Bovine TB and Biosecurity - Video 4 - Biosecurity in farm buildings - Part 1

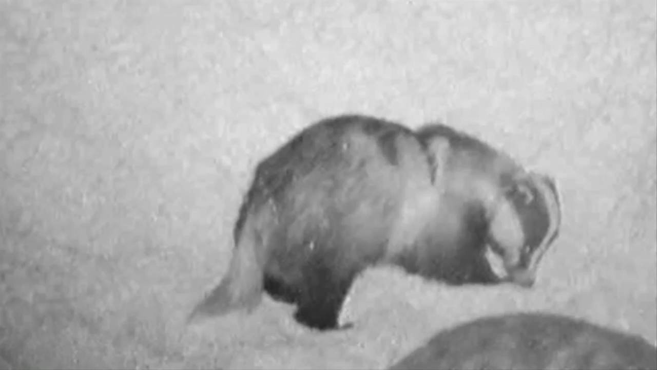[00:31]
but on 10% of these farms badgers visits occurred on over two thirds of the nights the cameras were in place.
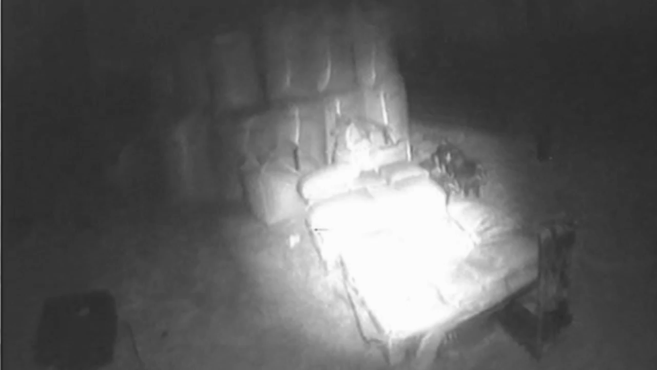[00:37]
Often visits were made by more than one badger, with video evidence showing more than 10 badgers in one building.
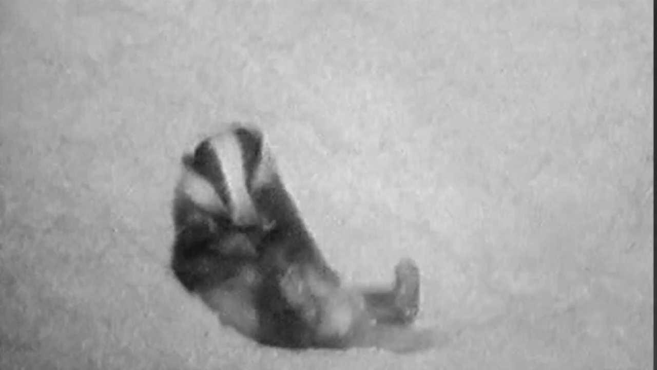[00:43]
While some of the farmers were aware that badgers visited their farm buildings, others were not. Even those that knew that they had badger visits generally underestimated the frequency of those visits. John Close has got a beef herd. He took part in the Ferris study between 2007 and 2009 looking at the level of badger activity.
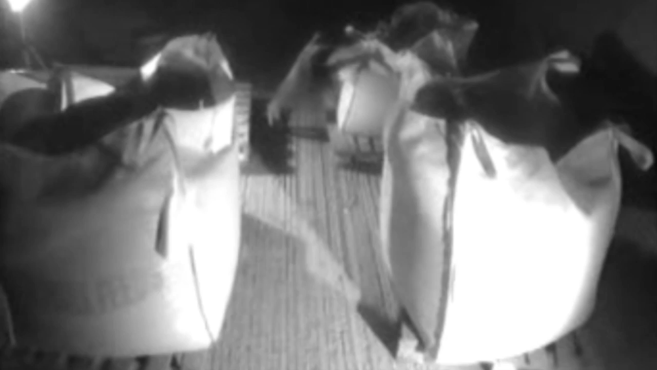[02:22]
The buildings visited by badgers most frequently were feed stores where they consumed a variety of foods and were observed defecating or urinating directly onto stored feed. This could then be fed directly to your cattle and cattle are much less likely to avoid faeces when it is mixed in with their feed.